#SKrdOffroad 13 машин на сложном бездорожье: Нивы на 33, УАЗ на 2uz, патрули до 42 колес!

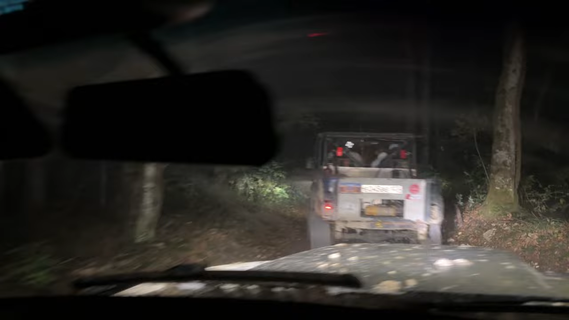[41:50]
Это на облигу? Это та самая дорога, да? Да, это подъем на облигу. Все, вот мы направо свернули, все, пошел на подъем на облигу наверх.